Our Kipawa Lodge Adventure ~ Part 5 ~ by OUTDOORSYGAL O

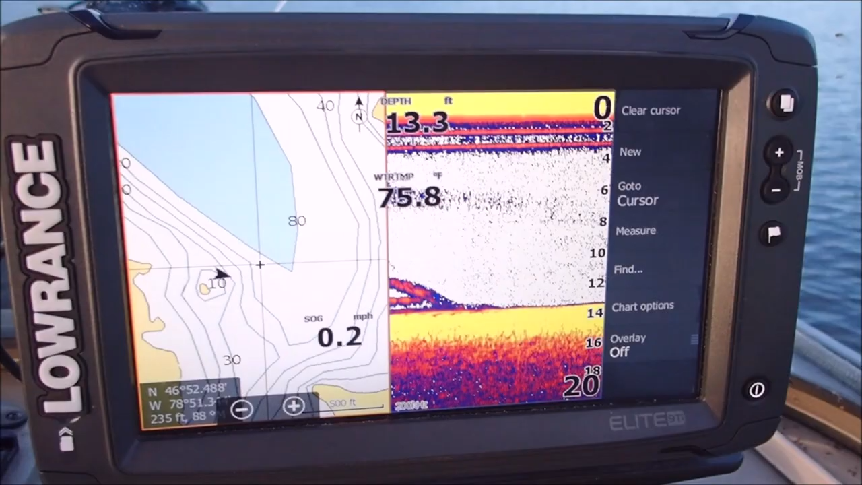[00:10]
On screen: depth 13.3 ft, water 75.8°F, speed 0.2 mph
That looks pretty interesting, just going by there, there's some fish to be had here and actually we've been doing pretty good,